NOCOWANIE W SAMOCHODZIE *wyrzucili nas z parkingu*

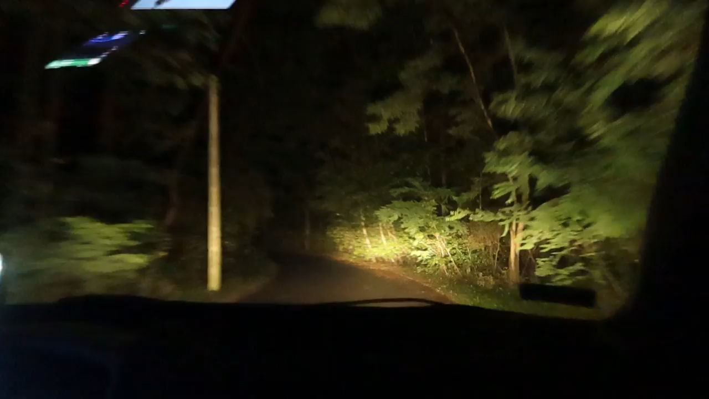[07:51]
Nie, wykręcamy stąd. Co? Wykręcajmy już. Co jest? Nie no, zobaczmy parking może. Parking jest gdzieś tam na końcu. Ale przytulnie.
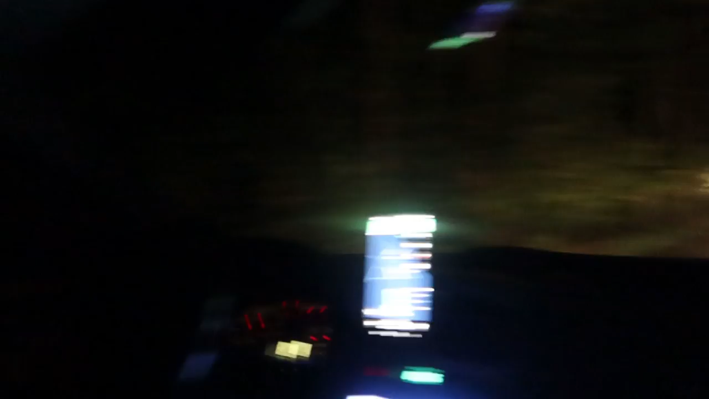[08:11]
Taki był piękny hotel dzisiaj. No taki coś. Dobre miejsce. Creepy. Fajnie to.
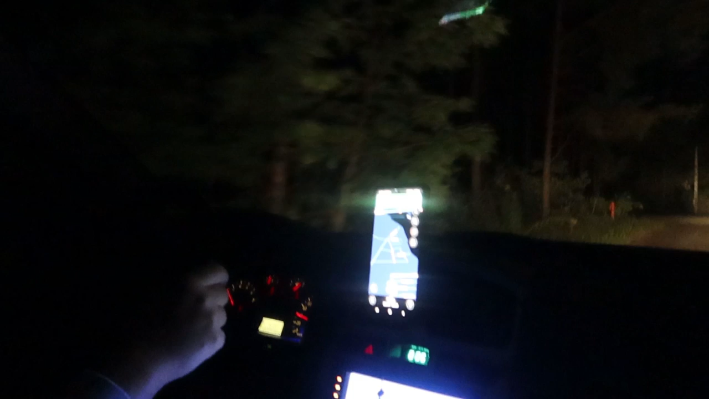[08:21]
Może jak masz płot taki wielki, to może jest dobre. Bez tego płota to nie jest. A to tu w prawo jest? Nie. No jak? A, dalej. Jeszcze gorzej. Jeszcze dalej w głąb lasu. Jeszcze gorzej. Ja pierdzielę! Nie, co to będzie, co to dopiero spać? Dasz mi pałkę z plecaka? O, to gdzieś tu. No świetnie. Dobra, trzeba będzie zawrócić. Też jesteś taki skulony sobie. Nie, zamknąłem drzwi po prostu. Przed państwem mop Emilianów i w lewo tutaj.